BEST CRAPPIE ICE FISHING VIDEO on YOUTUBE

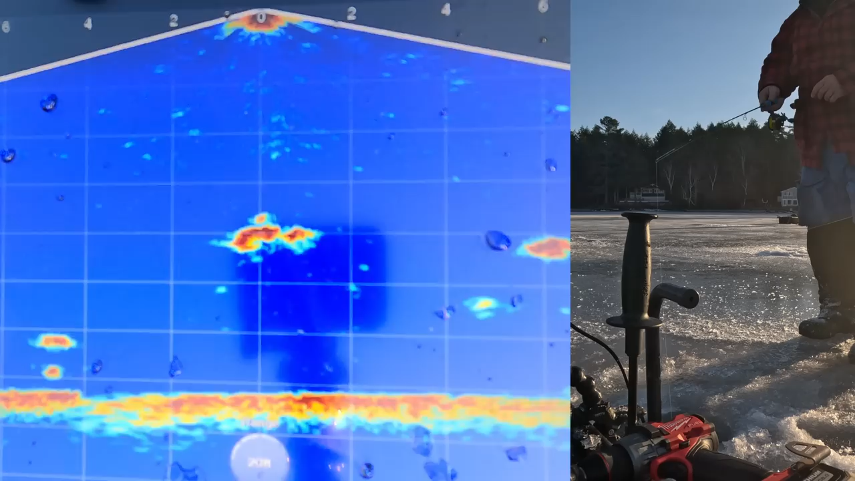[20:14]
That's a good one. Good one there, folks.
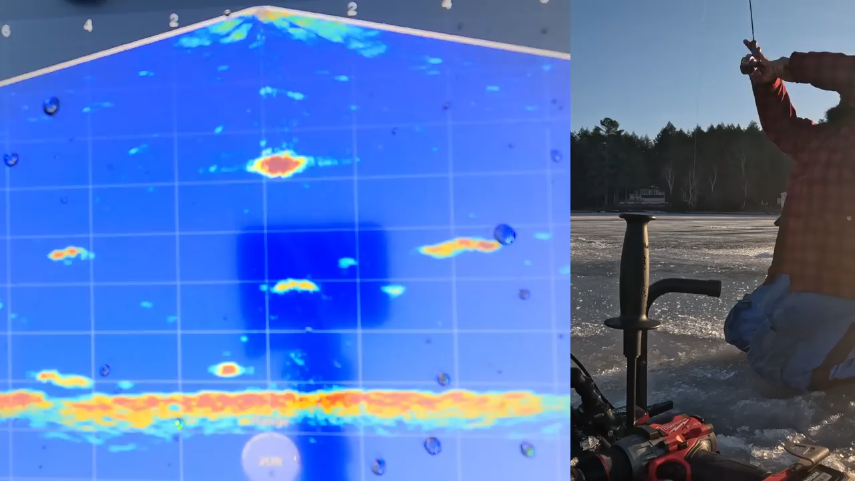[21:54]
All right, got one coming up, got one going down. Oh, that one's fighting pretty good.
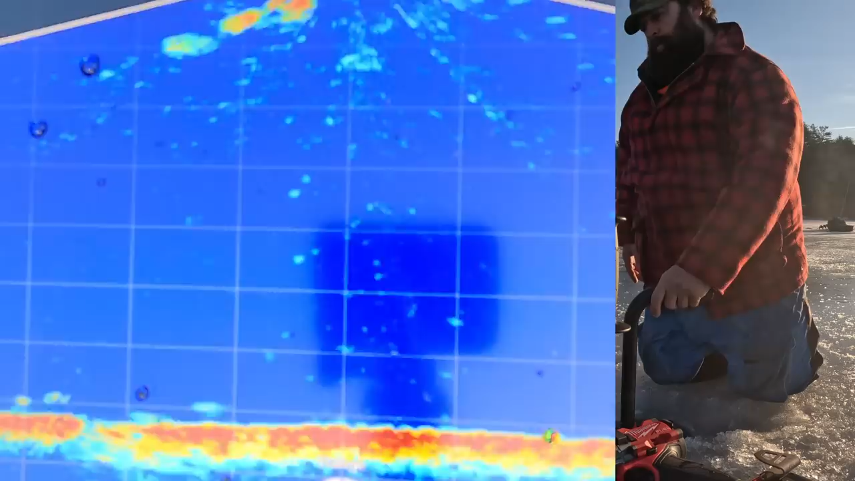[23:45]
Let's find him again. There he is. Another good one.
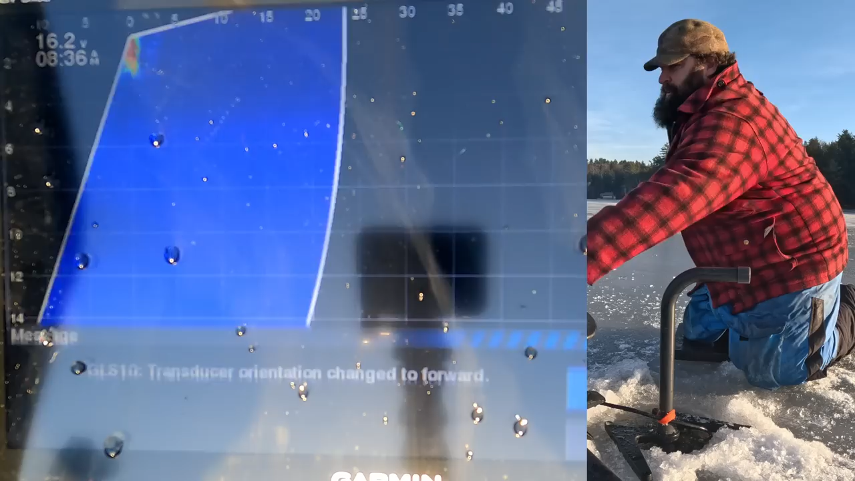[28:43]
All right, there's some at 20, not a big school. Oh, that's a nice school at 25. They're all around. I kind of like that school though. At about 20, 24, 25, we'll go get them.
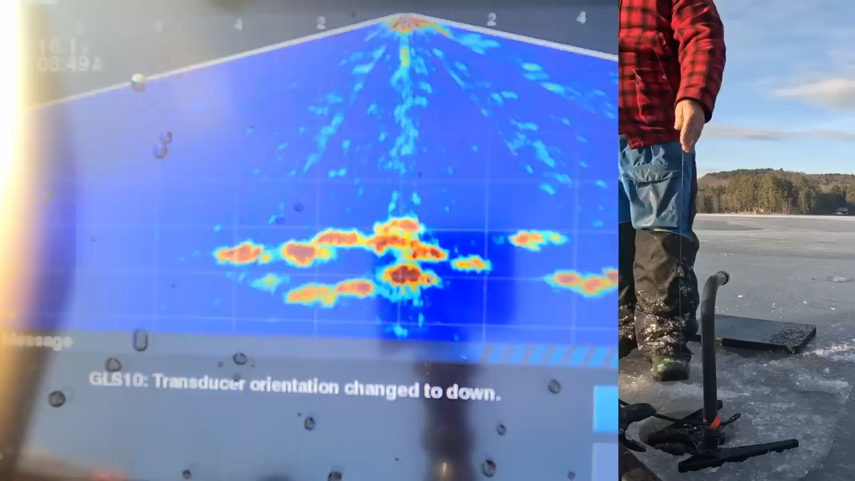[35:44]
Oh, 5 feet move and we're on the school. Nice one there. You want a nice one too, bud?
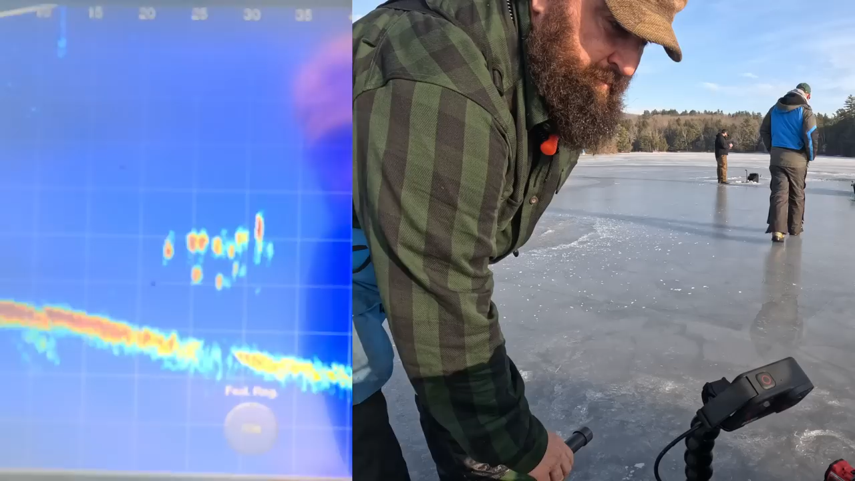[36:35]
$25 to $30 in that range. Yeah, you got them? Okay.
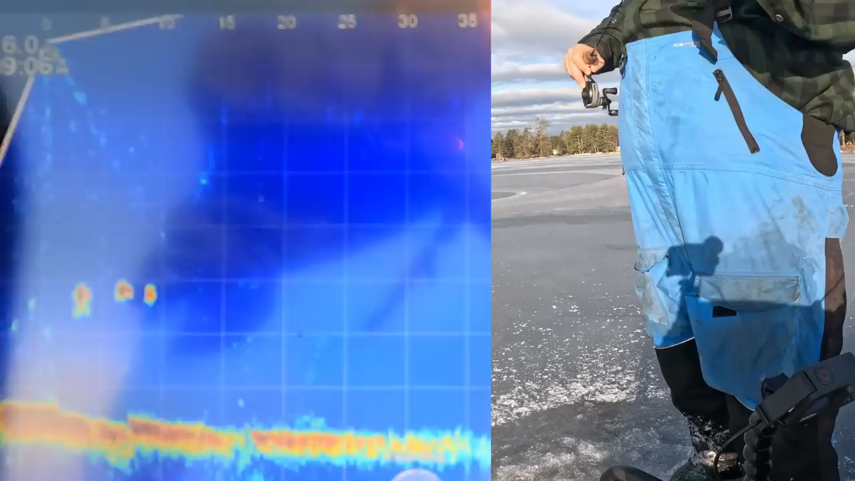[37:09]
These guys are skedaddling. They're still on the screen, but he's coming in to eat.
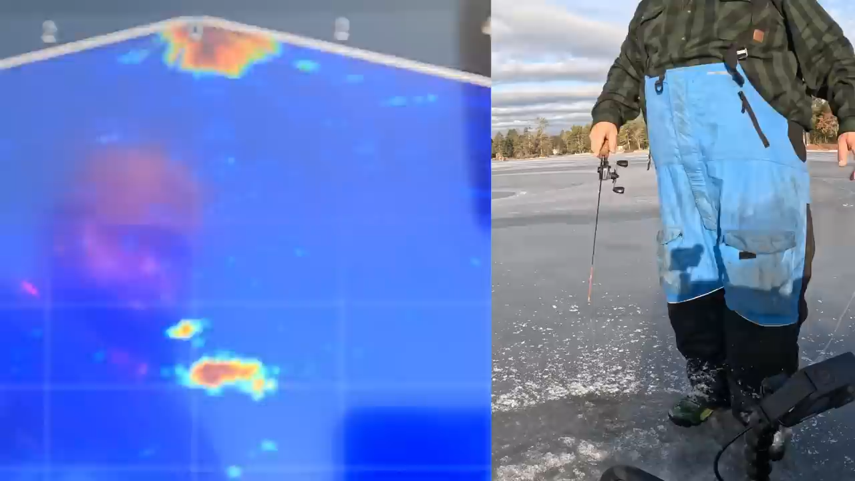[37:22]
Good one. Yeah, I got him at 40 now, Joe, instead of 50. I just pulled that guy right out of his mouth. He's gonna come back and eat it anyway. Hit it again.
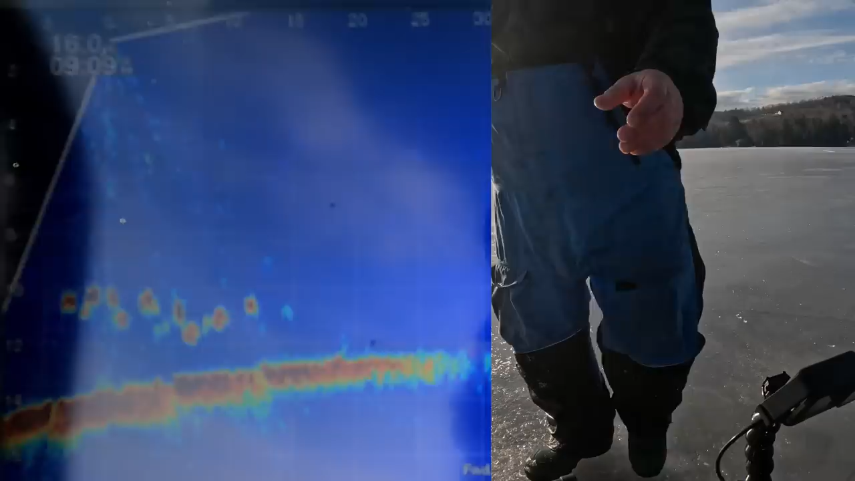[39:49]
Oh, they did not like that jig coming into them.
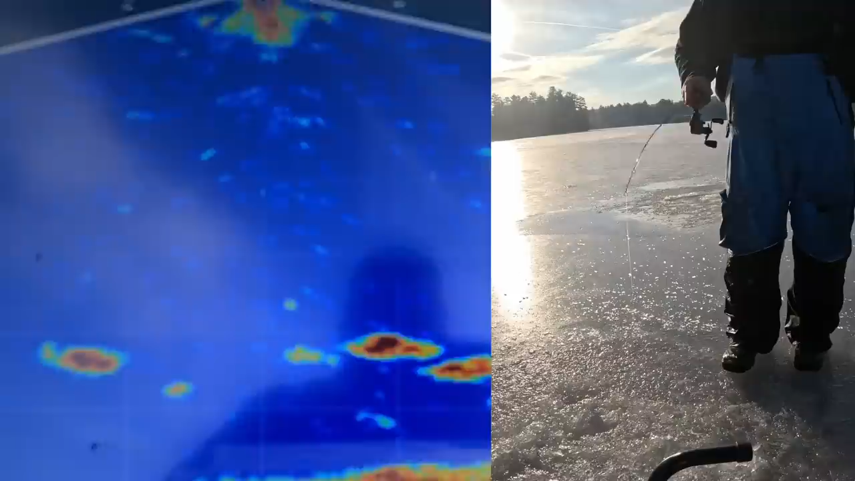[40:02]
They're sliding. Last guy sees it.
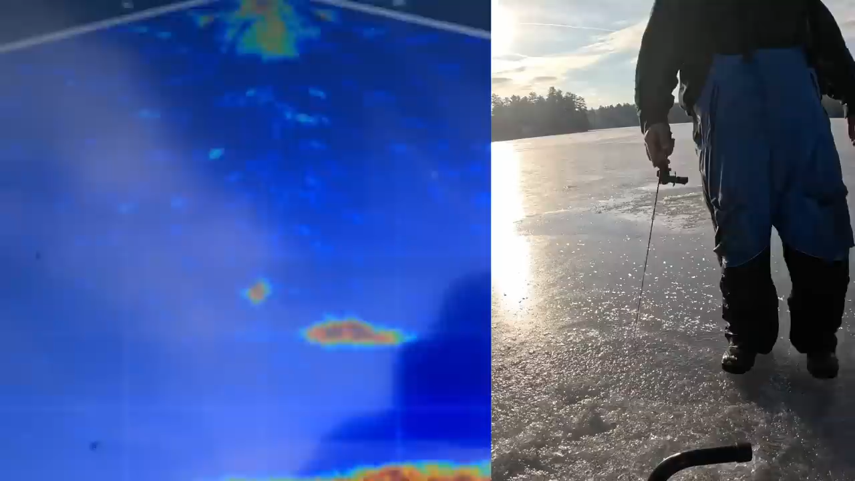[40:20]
They just slid on me.
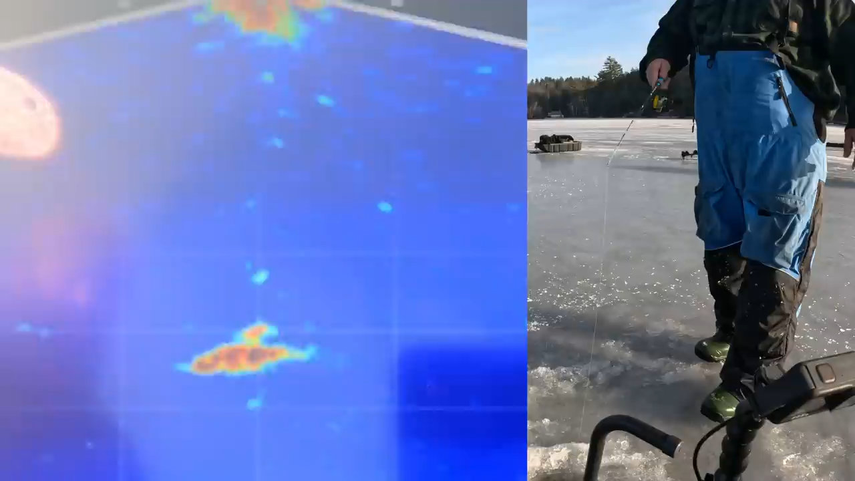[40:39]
You hit it. Yeah, there was only one that stayed. This is a big fish.
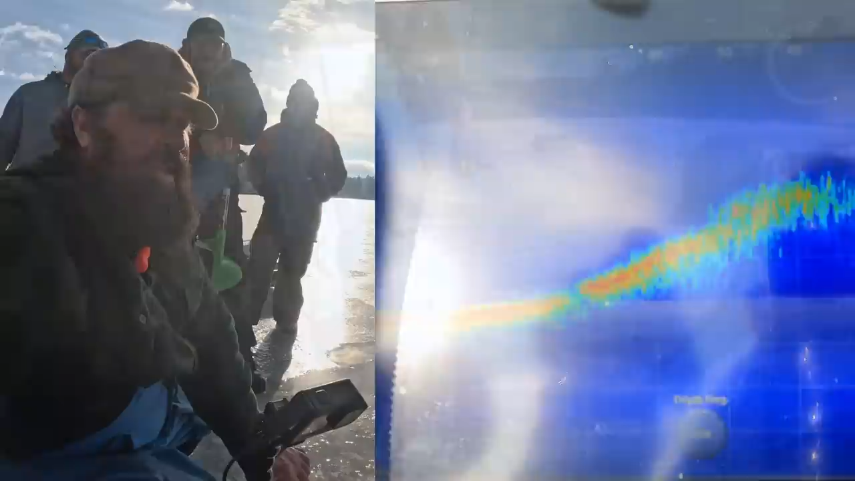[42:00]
And then it comes up this way. So we're kind of in a trowel here. You know, both sides it comes up. Yep. Those might be crappie there.
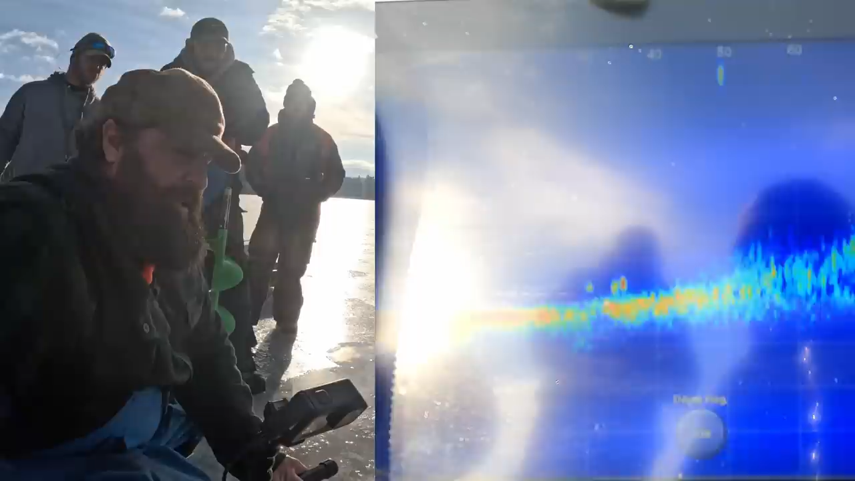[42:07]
Are they moving though? They're kind of moving.
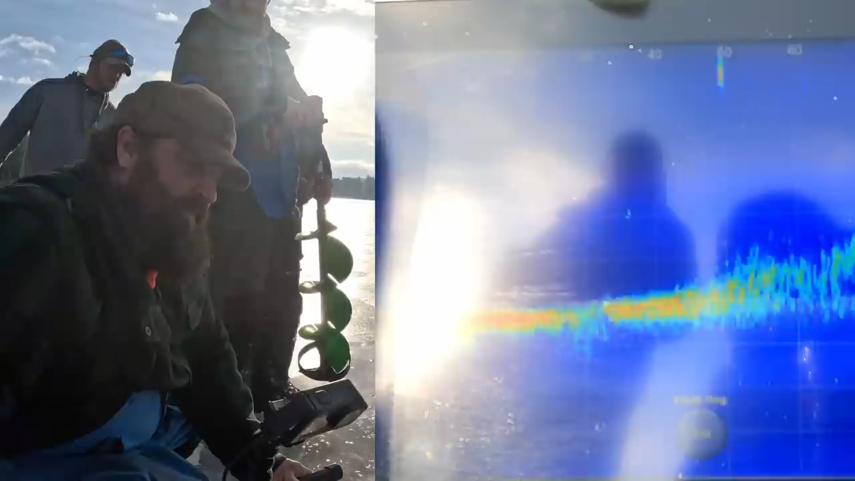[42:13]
Yeah, 34. Yeah, they're already at 40. They're at the 40. They're at the 50.
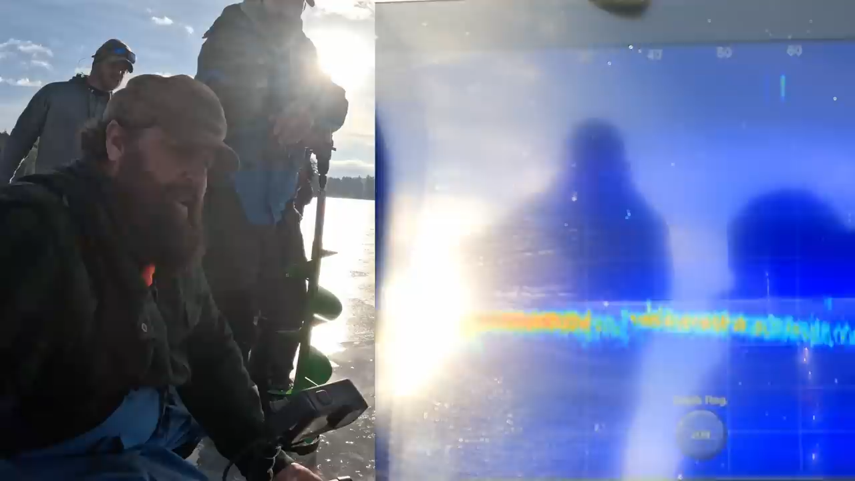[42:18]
They're at the 60. Touchdown. No, they're going the wrong way, aren't they?